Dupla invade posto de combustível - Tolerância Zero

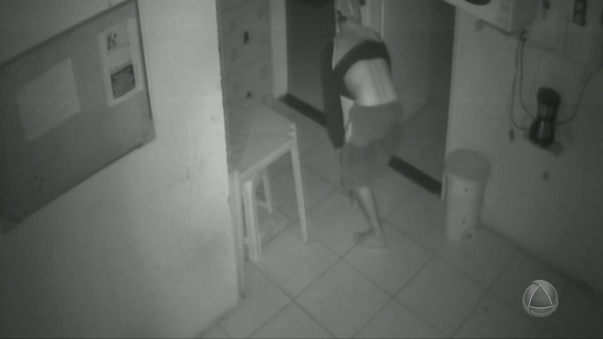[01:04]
Eles pulam o portão lateral, rastejam dentro do posto. Veja que habilidade, viu, Barenta? E com a lanterna do celular, eles começam a olhar o que tem de importante e
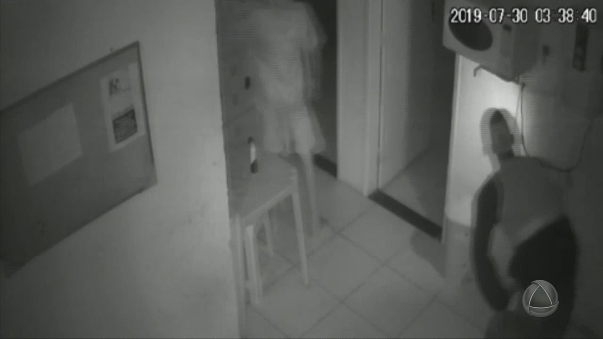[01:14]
de valioso dentro do posto para eles levarem. Por fim, esses elementos resolvem tirar o micro-ondas e uma cafeteira. E aí eles fazem o catadinho geral dentro do escritório do posto.
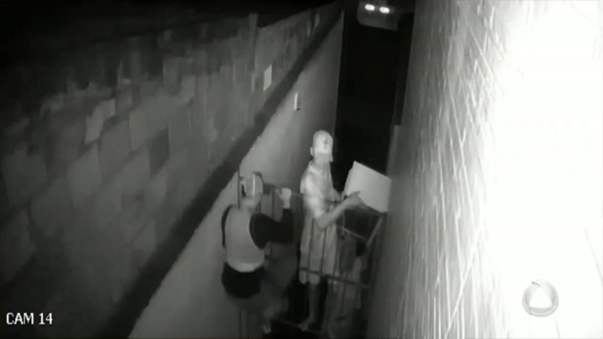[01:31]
Depois, pelo mesmo lugar que entraram, eles saíram. Veja aí as imagens. Um passa o micro-ondas para o outro, né? E aí se revezam e vão embora. Vejam as imagens novamente. Tem um que tem uma tatuagem na perna. Veja aí por esta foto, uma aproximação que foi feita.